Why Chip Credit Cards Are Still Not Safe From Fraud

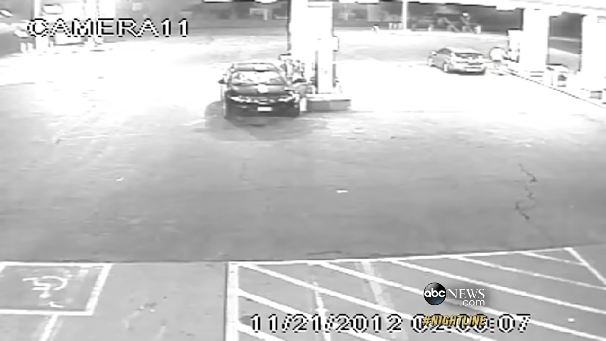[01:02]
an alleged thief apparently searching for the skimmers he'd
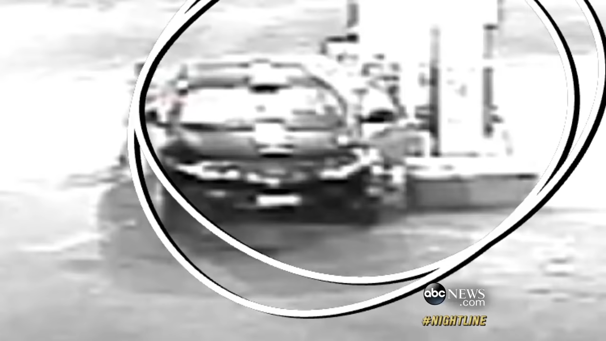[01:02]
earlier placed in the pump to harvest card info.
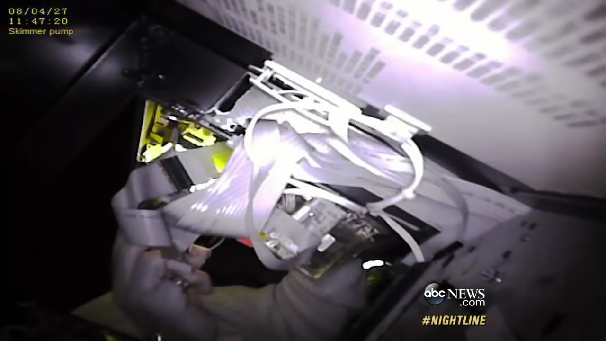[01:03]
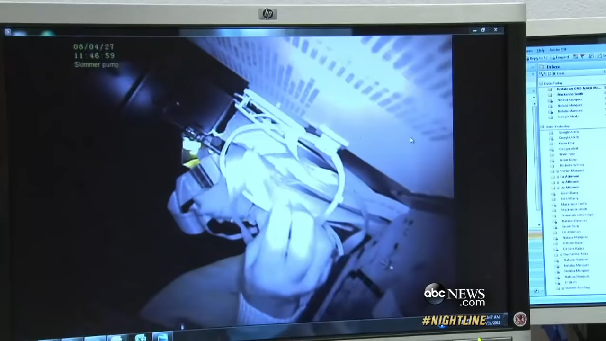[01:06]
He put those in there and for whatever reason, they're not there anymore.